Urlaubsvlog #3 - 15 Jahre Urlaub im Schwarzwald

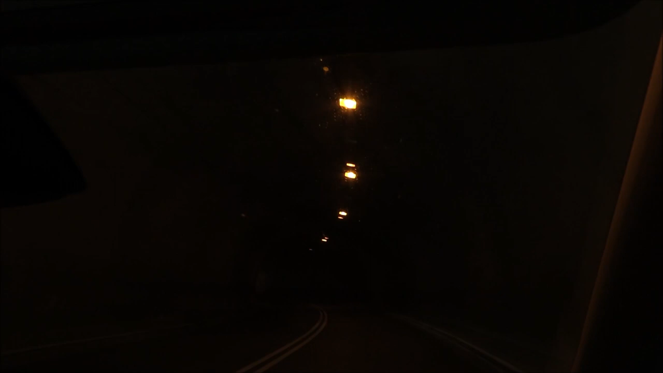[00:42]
Heißt, wir sind gerade drin. Dann sehen wir auch schon wieder das Licht am Ende des Tunnels. Jetzt fahren wir gleich noch durch einen anderen.